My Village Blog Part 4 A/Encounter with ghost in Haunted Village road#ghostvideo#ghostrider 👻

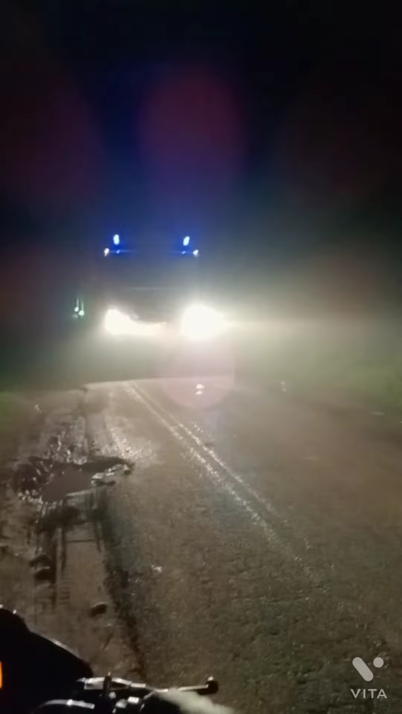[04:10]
यहां देरा यहां पर दिखाई में देगा यह क्या रहा है स्कूटी आ रही है स्कूटी आ रही है